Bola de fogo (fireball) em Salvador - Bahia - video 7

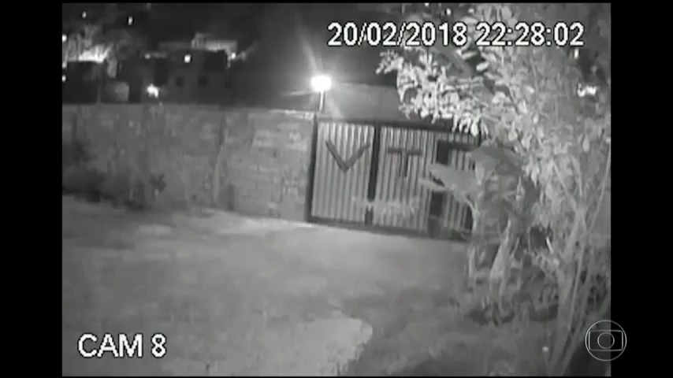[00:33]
Esse clarão aí. Segundo o astrônomo Marcelo de Sico, pode ter havido uma grande coincidência porque há relatos de testemunhas que teriam visto esse corpo caindo no mar.